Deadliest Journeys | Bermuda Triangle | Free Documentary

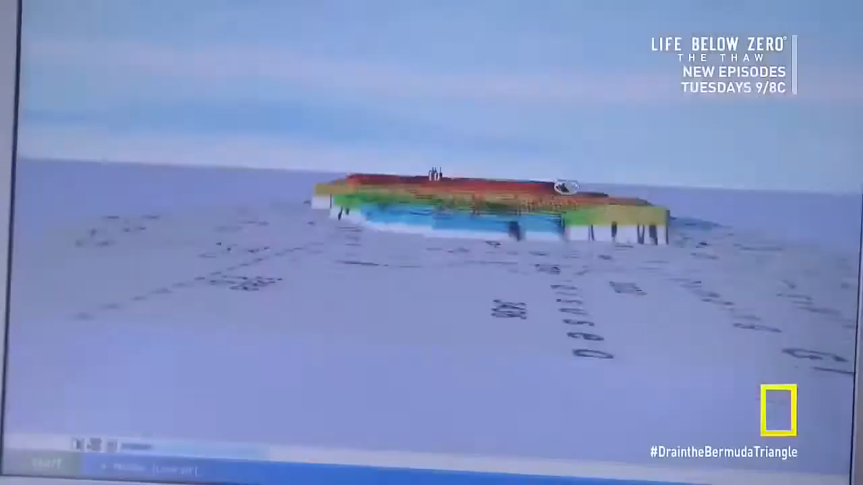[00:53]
Now, using new technology, we can strip away the water layer by layer and unveil a hidden landscape.
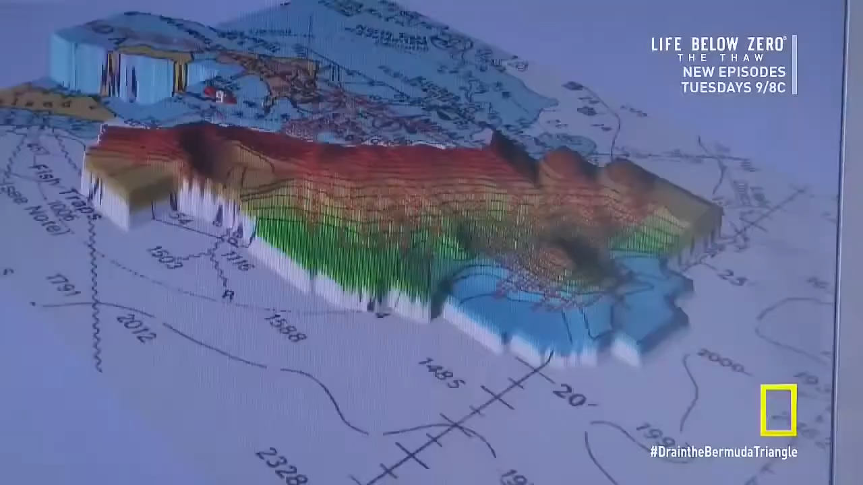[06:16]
The data reveal an extraordinary underwater landscape around Bermuda,
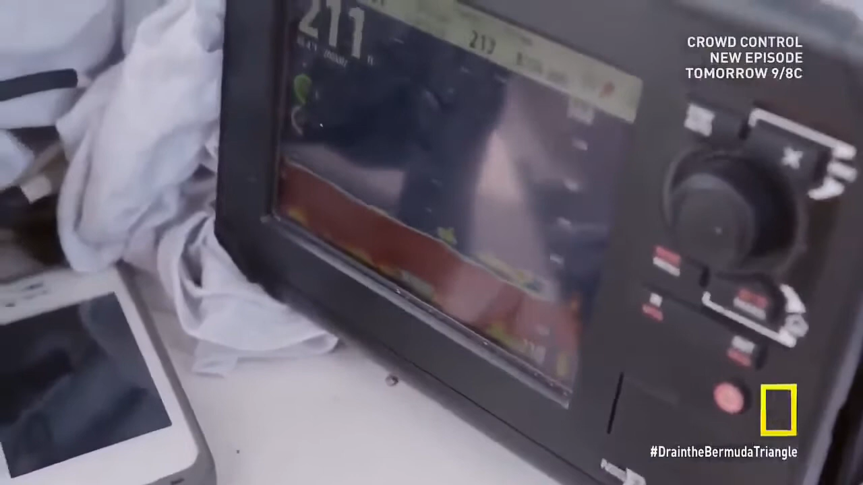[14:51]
We just ran over the target it's low profile it's fairly small which you'd expect
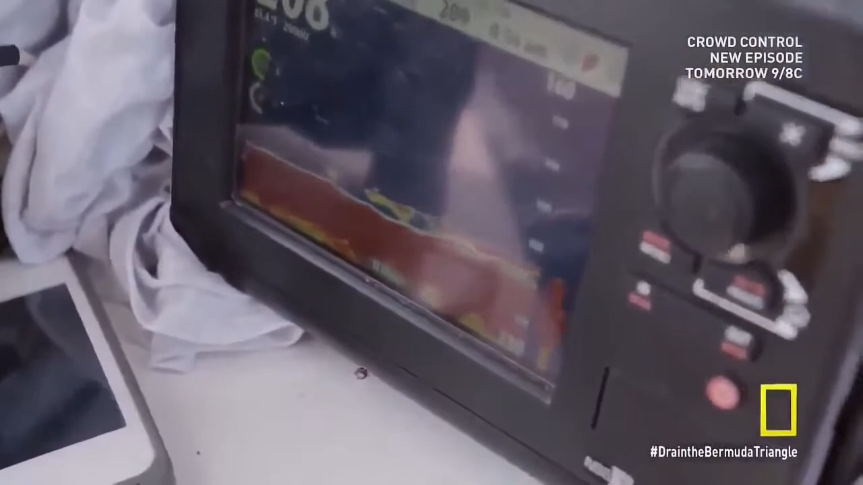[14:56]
for an aircraft I guess at this point now it's just time to suit up and go check it out.
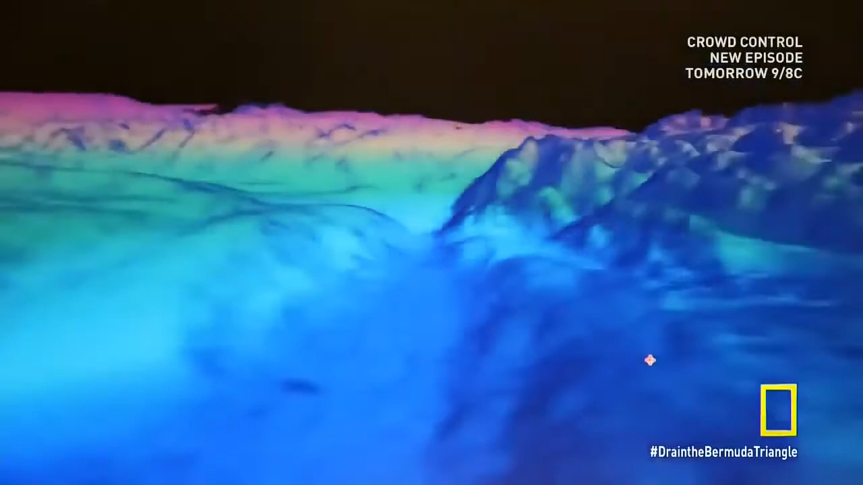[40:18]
Their 3D mapping reveals the sheer sides of vast underwater canyons.
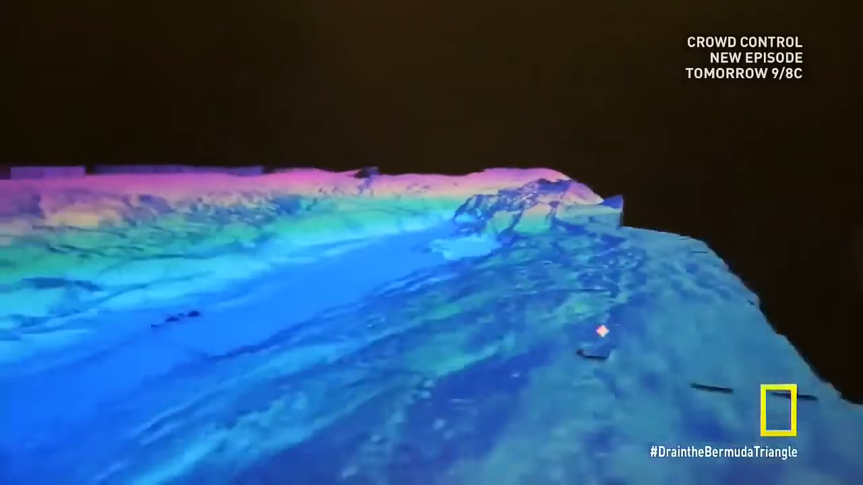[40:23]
In some of the valleys and rifts there are sometimes walls that can be like thousand meter high or something like that.